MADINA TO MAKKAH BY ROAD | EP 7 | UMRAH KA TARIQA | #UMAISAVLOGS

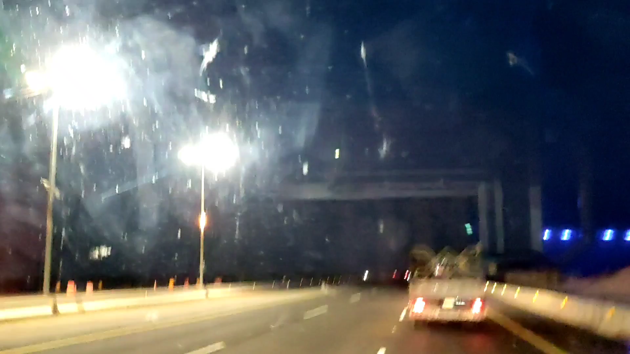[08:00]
होटल तो नहीं था बेसिकली, वो एक पेट्रोल पम्प भी था, वहाँ से निकले हैं और अभी हमको तकरीबन 100 किलोमीटर,
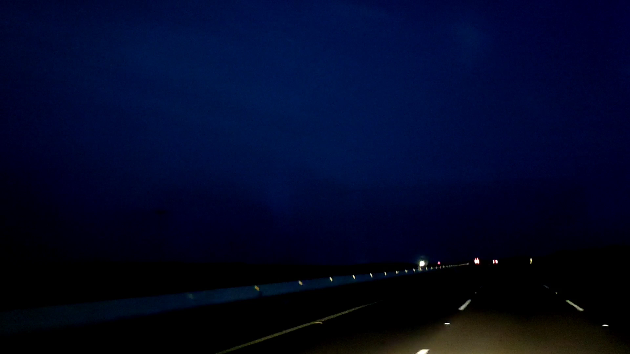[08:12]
कोई 1 घंटा और चलेंगे, 1.25 घंटा, और फिर को पाकिस्तानी या कोई बंगाली कोई रेस्टोरेंट देख के वहाँ पे हम रात का खाना खाएंगे। तो अभी रात हो चुकी है, जहाँ जहाँ आगे कोई जगह को देखने वाली आएंगी तो मैं आपको दिखा दूँ। इस वक्त हम मक्कातुल मुकर्रमा से तकरीबन
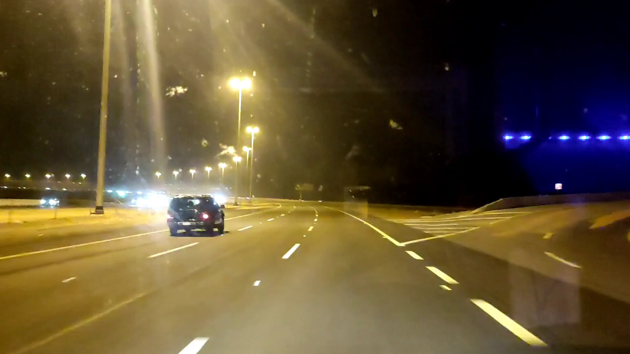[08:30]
कोई 50 किलोमीटर दूर होंगे, और ये जद्दा वाला कट है, यहाँ से जद्दा को रास्ता जाता है ऑन द राइट एंड वी विल कैरी ऑन टूवर्ड्स द लेफ्ट ऑन द सेम हाईवे। ये लाइटिंग जो है अभी शुरू हो गई है, पहले आपको नज़र आ रहा होगा कि लाइटिंग नहीं थी, लेकिन अभी क्योंकि हम मक्का के करीब हैं शायद उस वजह से,
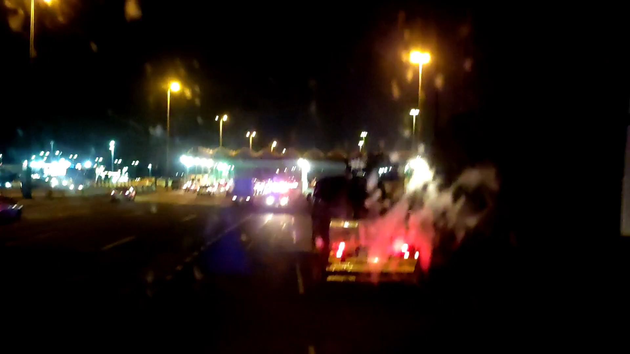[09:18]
फाइनली जी वी हैव रीच्ड तफ्तीश, मक्कातुल मुकर्रमा एंट्री से पहले जो एक चेक पॉइंट आती है जिसको तफ्तीश कहते हैं,
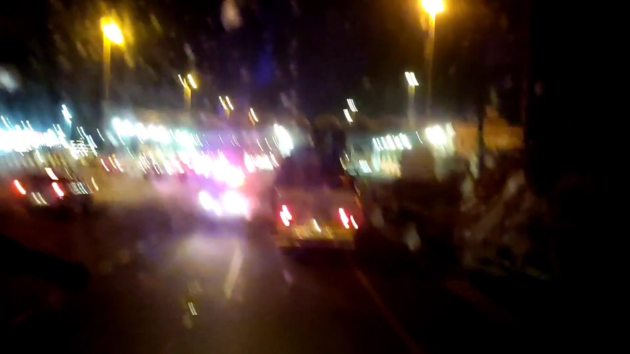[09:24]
ये आगे में वहाँ पहुँचे हैं।
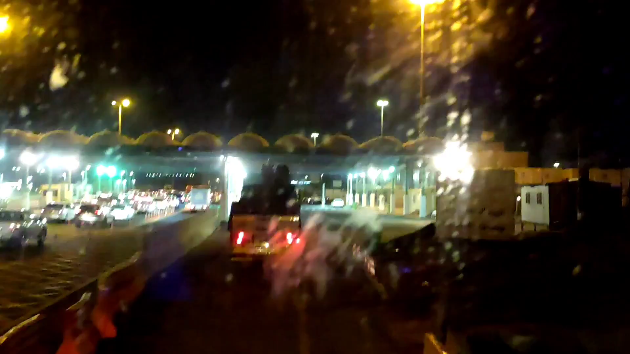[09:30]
ये थोड़ा सा ग्लास जो है ना, दैट इज नॉट, शायद यहाँ से कुछ समझ में आ जाए।
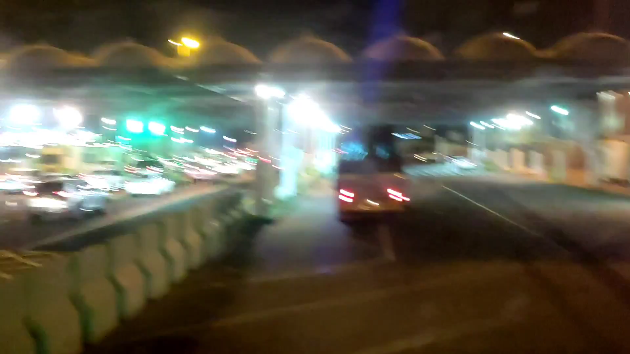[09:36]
तो उधर वो गाड़ियाँ लगी हुई हैं और इधर जो है ये बसेज हैं,
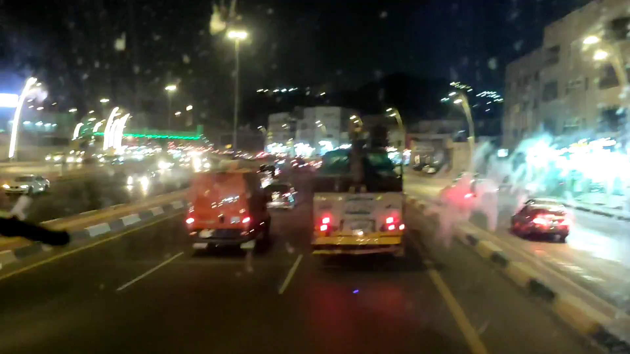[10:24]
पीछे मैंने एक साइन बोर्ड पढ़ा था जिसमें लिखा हुआ था एंट्री ऑफ नॉन मुस्लिम्स फ्रॉम हियर ऑनवर्ड्स इज बैन। तो यहाँ से आगे जो है वो इसका मतलब है कि हरम का जो एरिया है वो शुरू हो गया है। और ये जो है ये मीकात तो नहीं है, मीकात फॉर
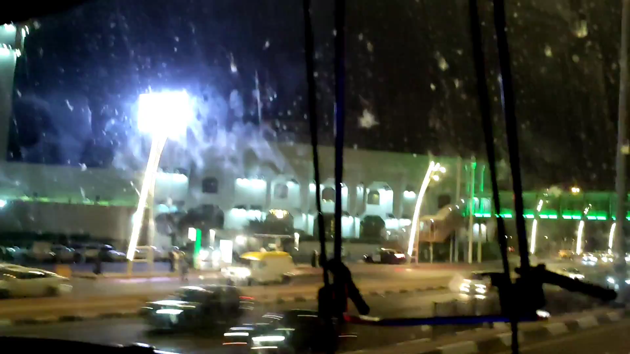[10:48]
मक्का, नॉट श्योर, मस्जिद आयशा नहीं है, कुछ और ही है, मस्जिद आयशा मेरे ख्याल में पीछे रह गया।
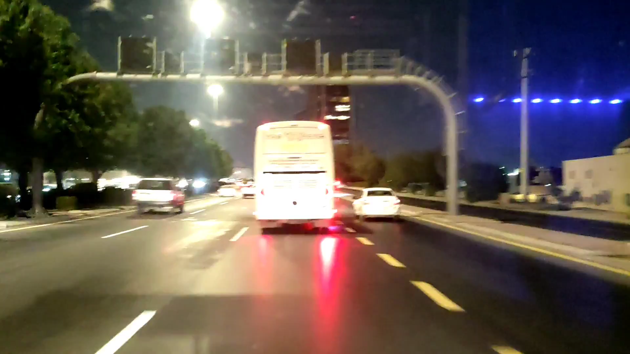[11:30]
अच्छा जी रसीफा, आगे बसमा जा रहे हैं, basmaimargroup.com.saudiarabia। Ar-Rasifa Hayy Al-Malfa King Fahd District Jeddah Madinatul Munawwara aage se U-turn le aao wapas se।
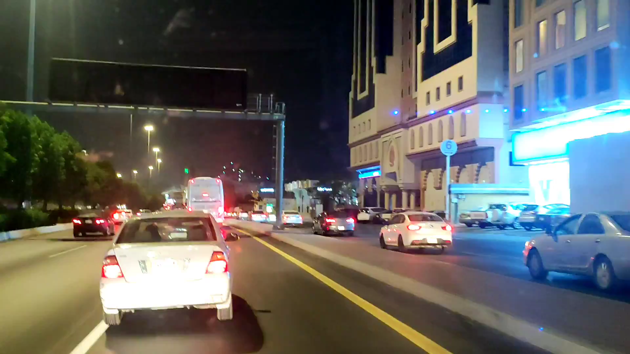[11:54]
Al-Nahdi Pharmacy hai yahan pe, ye badi mashhoor pharmacy hai, har jagah Al-Nahdi hai। Al-Nahdi bahut bada shop hai, ha bahut badi company। अच्छा सिर्फ फार्मेसी? हाँ, मक्का टावर। अल्लाह जामे मस्जिद हसन कुछ लिखा हुआ है ऊपर, जामे अल एहसान
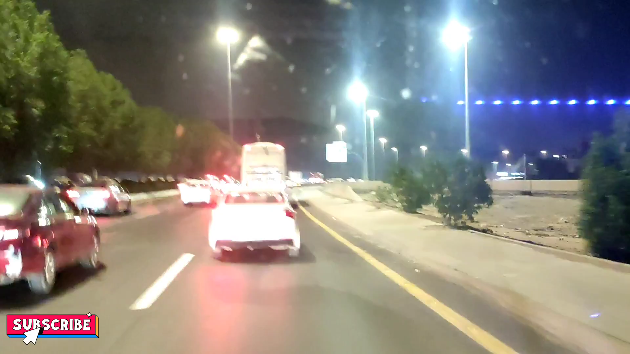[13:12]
हाँ ये मस्जिद अल हराम का एग्जिट आ गया, शारा इब्राहिम अल खलील मस्जिद अल हराम। तो मुझे बोल रहा है मैं अभी इसका फोन नहीं
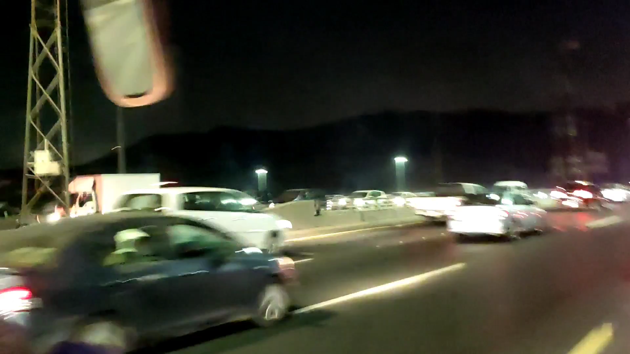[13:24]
उठाऊं। ये मक्का टावर आ गया, अल्हम्दुलिल्लाह रब्बिल आलमीन, ला इलाहा इल्लल्लाह मुहम्मद रसूलुल्लाह। बनता भी ऐसे ही है, बनता भी यही है। मखरज
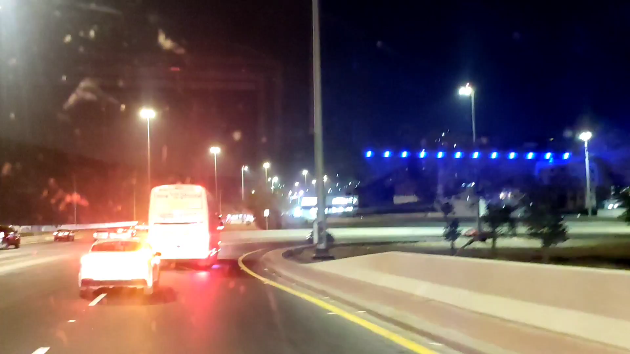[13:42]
यहाँ से हम एग्जिट लेंगे और हम इस रोड को नीचे से क्रॉस करके टुवर्ड्स मस्जिद अल हराम जाएंगे इंशाल्लाह। मोटो कैफे ब्रिजस्टोन,
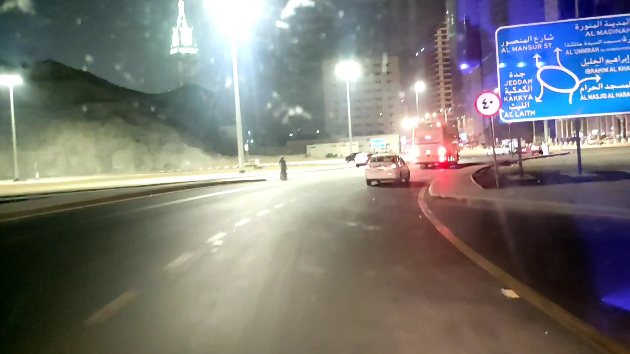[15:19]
हेलो भाई जान आवाज नहीं आ रही। हुन आपको फलस्तीन दे के लाना है जी। हेलो मस्जिद अल हराम ऑन द राइट। हेलो